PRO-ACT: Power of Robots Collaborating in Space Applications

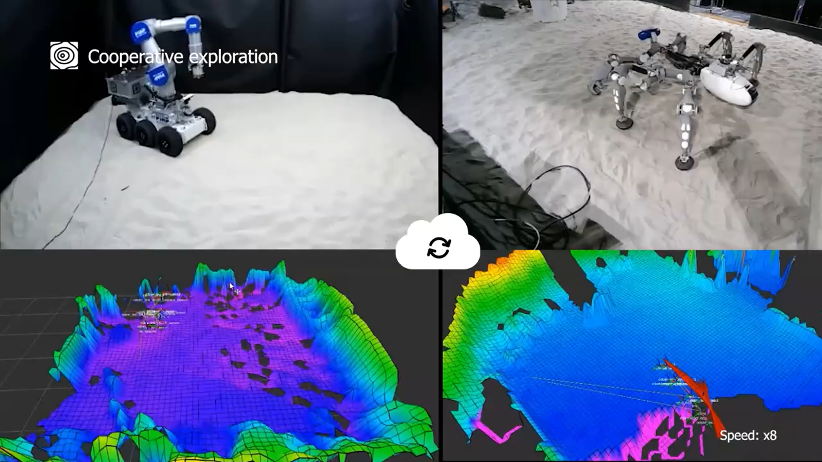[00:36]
Vales is a wheeled mobile manipulator and cooperates with Mantis, the legged robot.
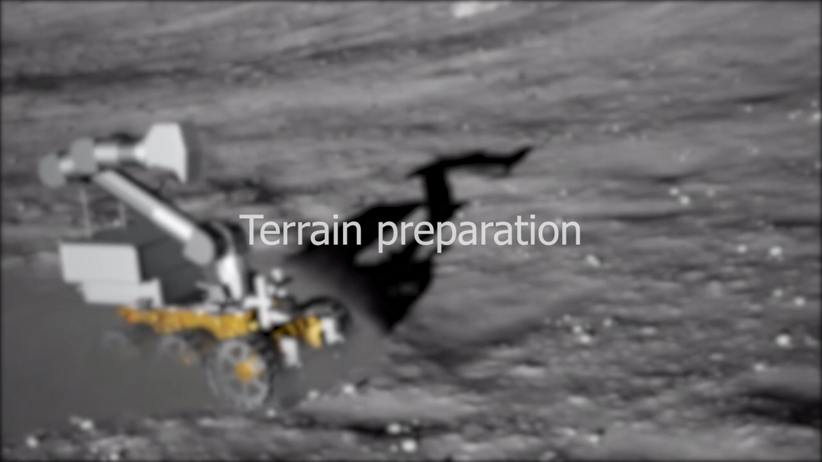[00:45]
Terrain preparation.
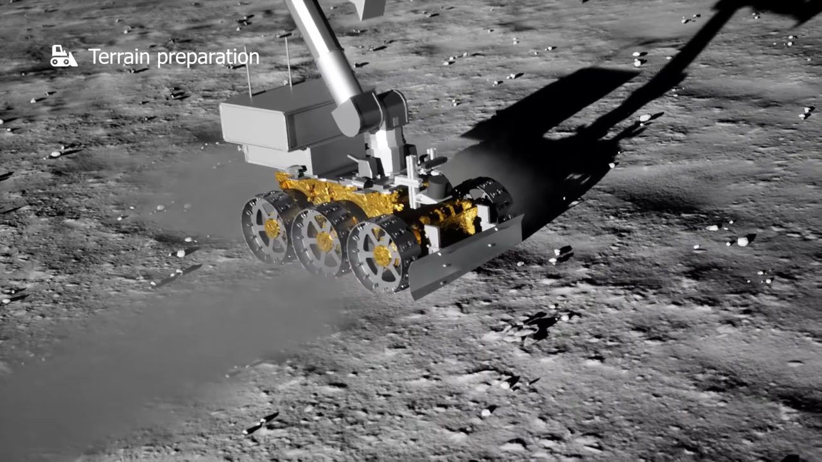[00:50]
Grading the lunar terrain and shoveling regolith is required for future construction operations.
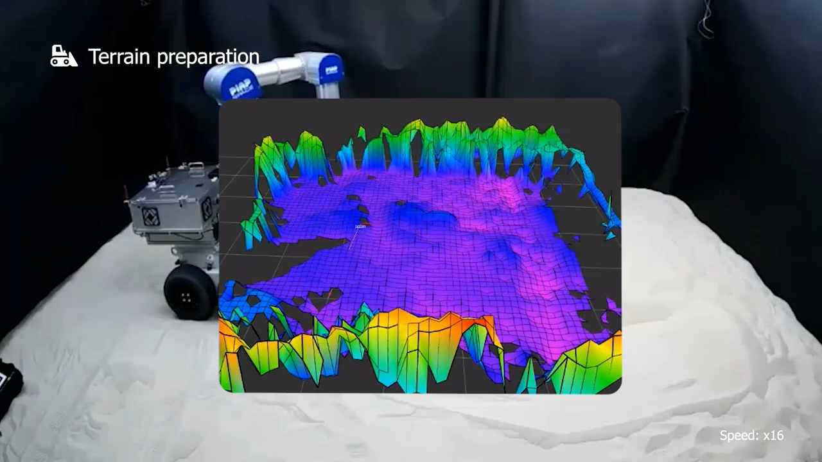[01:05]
Vales is capable of recognizing unstructured terrain and flattening it with its grading blade.